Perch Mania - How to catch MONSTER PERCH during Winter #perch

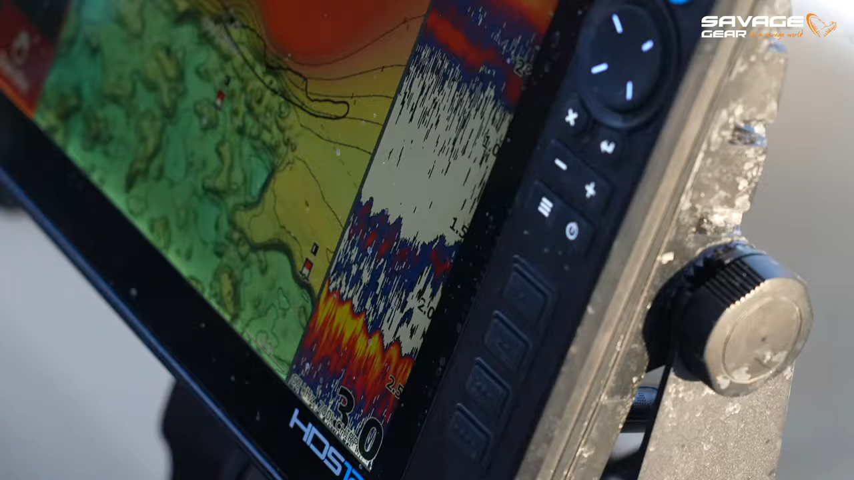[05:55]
And what we're looking for is mainly some remainings of those old weeds on the bottom. And that's what we constantly see on the sonar.
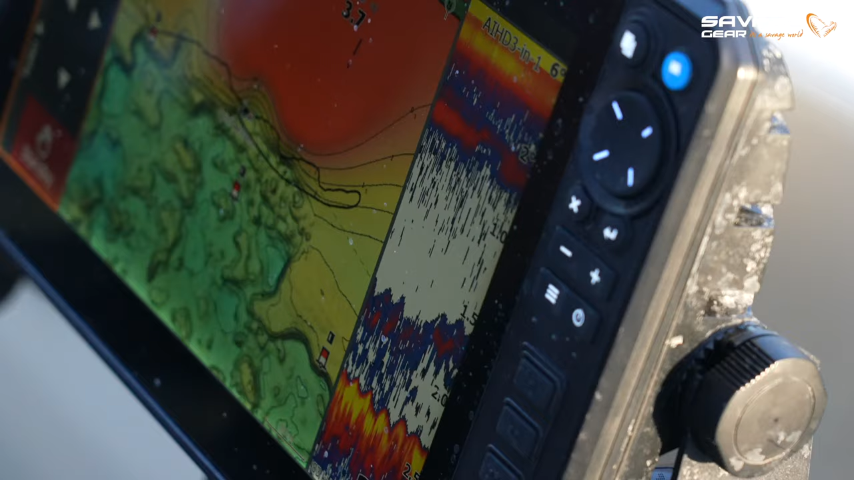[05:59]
So we carefully fish those, yeah, with twitch baits, whatever what. And we have a tank in the net again.